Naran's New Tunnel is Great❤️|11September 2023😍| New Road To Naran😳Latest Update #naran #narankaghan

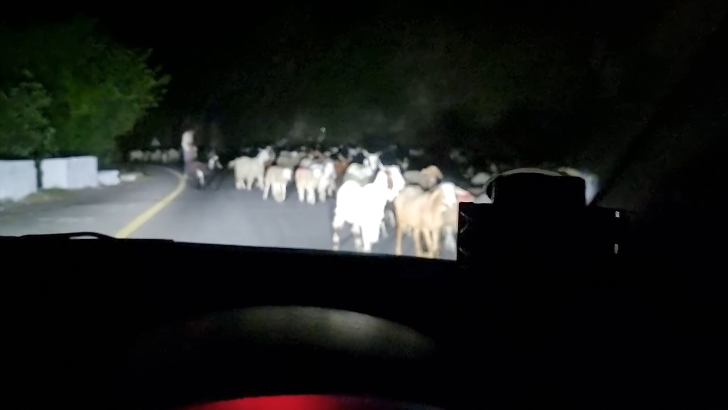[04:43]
गाइस चेक करें इतने ज्यादा बकरे के पूरे रोड में बकरे ही बकरे हुए हैं. वाओ ब्यूटीफुल. अभी हम नारान का गान रोड पे हैं और ये तकरीबन 100 मतलब हजार से ज्यादा ही होंगे बकरे माशाल्लाह.